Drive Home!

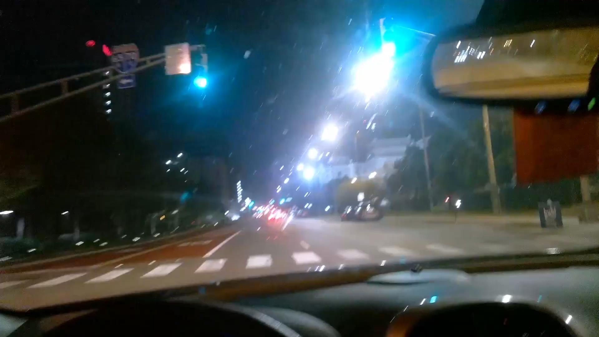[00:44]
Yes. Yeah. Oh, yeah. And now we're getting a driver's view. Freaking cool, man.
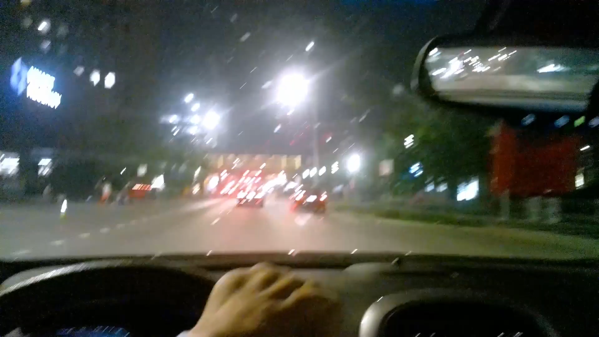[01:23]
So you're getting a perspective from the driver here.